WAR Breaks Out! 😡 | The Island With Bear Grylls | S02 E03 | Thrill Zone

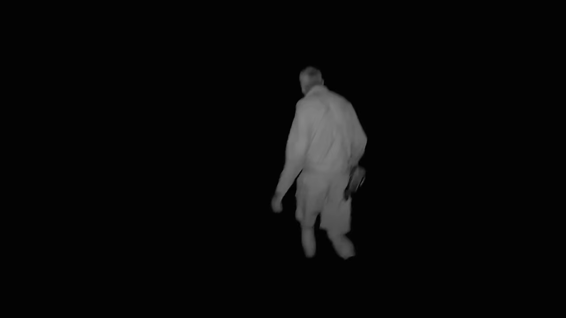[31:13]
51-year-old Andy hasn't slept well since arriving on the island. I'm absolutely exhausted.
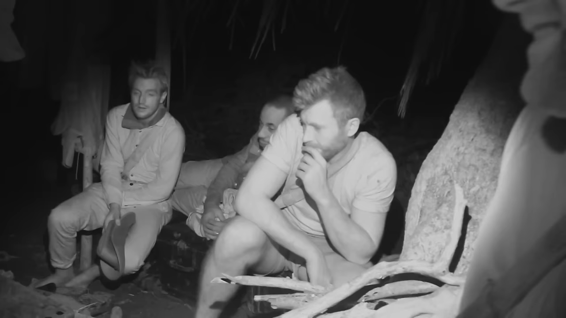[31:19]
Concerned he'll leave if he doesn't get some quality rest, the group are hoping his new bed is the answer.